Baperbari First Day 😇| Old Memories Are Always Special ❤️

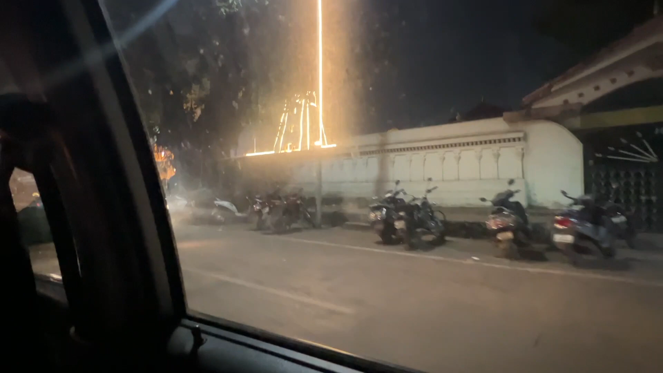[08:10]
এটা মন্দির হচ্ছে বালাজি টেম্পল, বালাজি টেম্পল কি দারুণ দেখো মন্দিরটা,